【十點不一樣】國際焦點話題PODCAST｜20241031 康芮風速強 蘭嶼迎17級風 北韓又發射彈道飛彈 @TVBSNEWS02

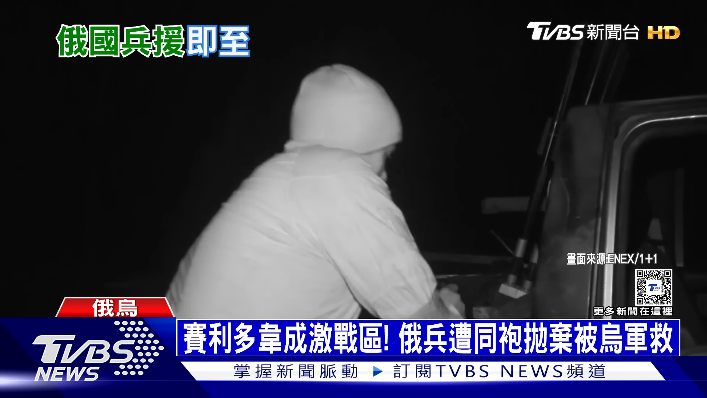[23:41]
手拿干擾配備烏冬前線的士兵入夜後繃緊神經嚴防俄羅斯派出無人機